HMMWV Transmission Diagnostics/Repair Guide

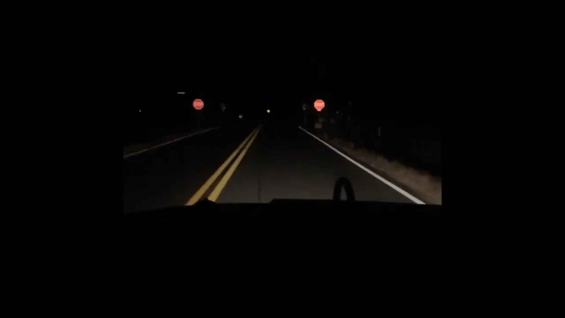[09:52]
you know, I'm honestly not even mad yeah, this does pretty good it's not as good as, uh, modern headlights but it pretty well outperforms the stock humpty ones I don't know if I'm afraid of, uh, understand who knows let's show up yeah, good you know, I, like, wow so, striking y'know, that there is not OK, so, it's just